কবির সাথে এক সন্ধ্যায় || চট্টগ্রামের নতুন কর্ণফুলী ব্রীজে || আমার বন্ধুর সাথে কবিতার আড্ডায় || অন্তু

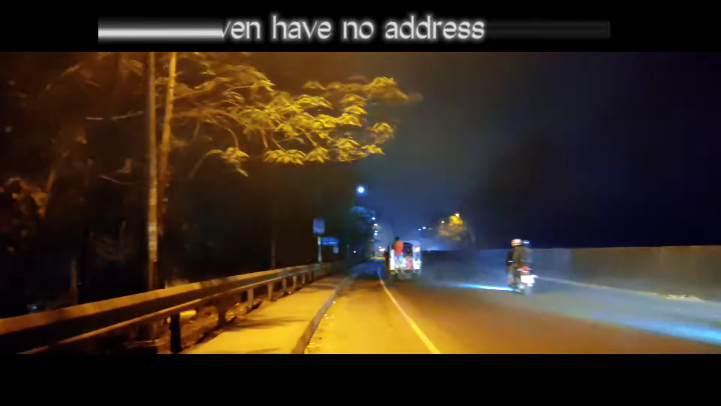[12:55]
রাতের সৌন্দর্যটা দেখতে চান তাদের জন্য এই যে
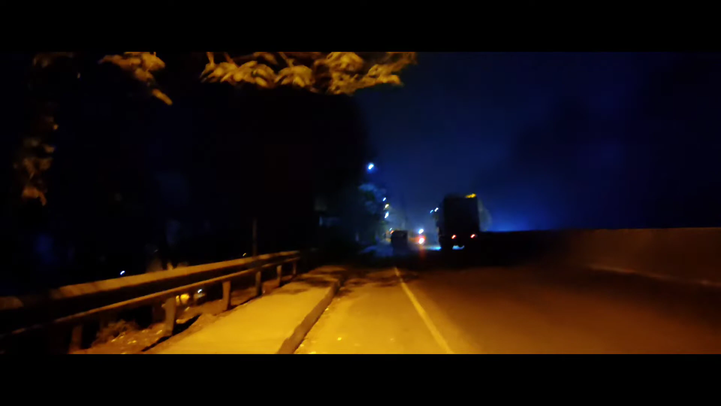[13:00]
সামনে আমাদের ব্রিজ, আমি আমার বন্ধুকে আগিয়ে দিয়ে আসলাম, এখন ব্রিজের দিকে যাচ্ছি, মানে আবার ব্যাক করব।